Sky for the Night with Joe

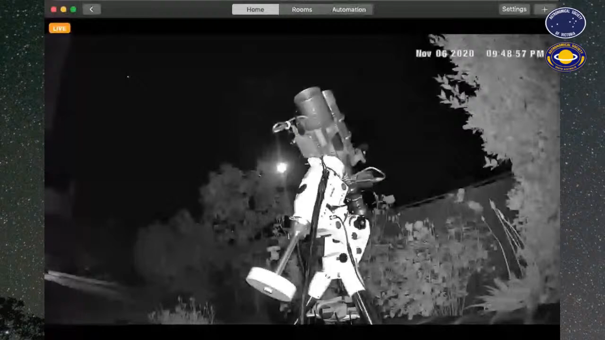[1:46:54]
So here we go, Kim's camera is going to slew. So this is, so yeah, you're pointing, he's pointing to where it is between Jupiter and Saturn there, those two stars in the top left corner of the screen. And we're going to, there it goes, look at it move. It's alive! It is. I think I need to get Blake one of these little cameras.